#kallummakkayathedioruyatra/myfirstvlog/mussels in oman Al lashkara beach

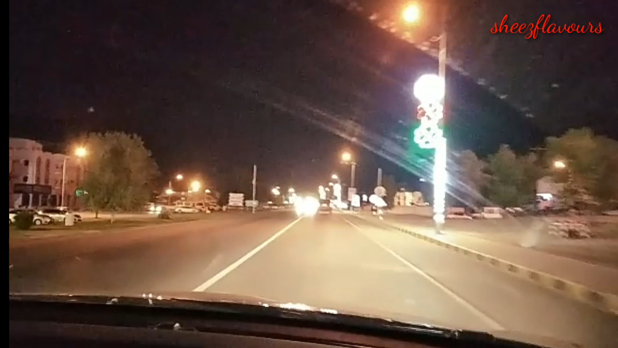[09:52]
വീട്ടിലെത്തുമ്പോൾ 9 മണിയായിരുന്നു. ഞങ്ങളുടെ വീട്ടിൻ്റെ ഭാഗത്തെത്തി. ഇവിടെയൊക്കെ ഞാൻ പറഞ്ഞില്ലേ ലൈറ്റിംഗ് ആണെന്നും നാഷണൽ ഡേയുടെ അതിൻ്റെ അലങ്കാരവും നല്ല ഭംഗിയാണ് കാണാൻ.
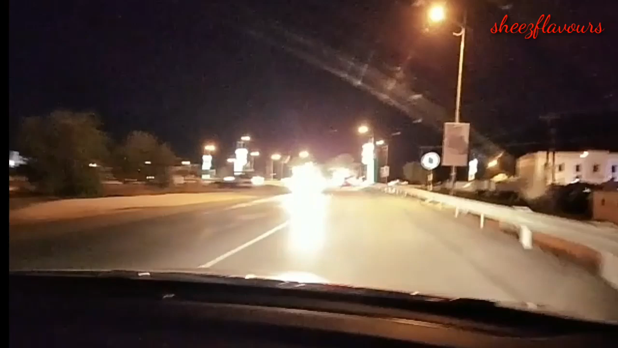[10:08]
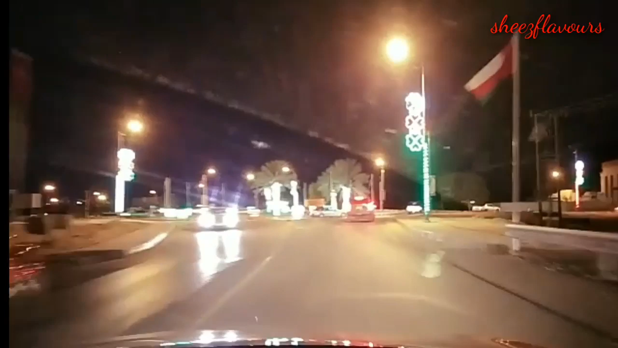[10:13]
ഇതാണ് നമ്മളുടെ വീടിൻ്റെ ആ ഭാഗത്തുള്ള ലൈറ്റിംഗ് അറേഞ്ച്മെൻറ്റ്സൊക്കെ.